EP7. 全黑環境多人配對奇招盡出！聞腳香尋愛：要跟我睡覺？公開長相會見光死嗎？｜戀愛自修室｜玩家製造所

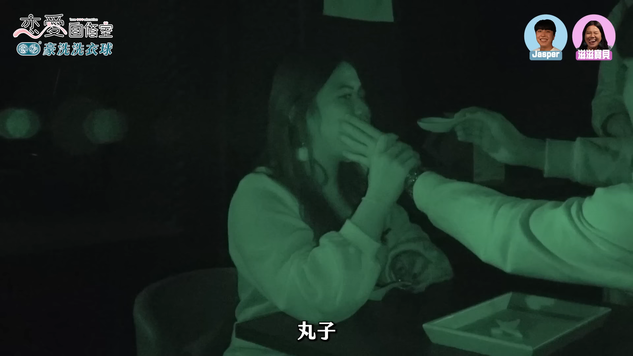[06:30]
對對女生可以用另外一隻手協助一下對對對有 知道了快點拿是直接摸到菜
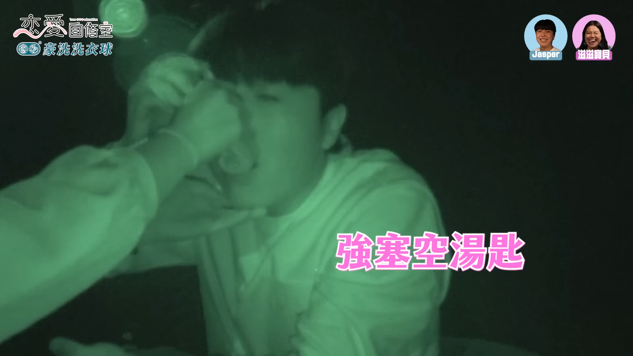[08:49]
好像沒東西耶對啊 我上面沒有東西我沒有偷吃掉這個好那兩位現在可以形容一下吃到的東西的感覺
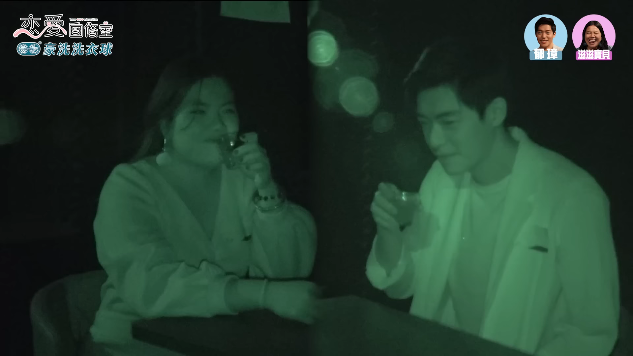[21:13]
是不像巴勒汁的對絕對不是巴勒汁巴勒汁的味道我喝得出來我剛剛就覺得你聽你的聲音我是覺得很高大其實有點運動員的感覺就很喜歡很喜歡運動你喜歡運動嗎高大喜榮女生這樣對嗎我的意思就是高挑啦高挑受錯了不好意思高挑因為他剛剛說他身高是180幾所以他應該感覺就是高高壯壯然後感覺有一個很粗的眉毛然後有很大顆的喉結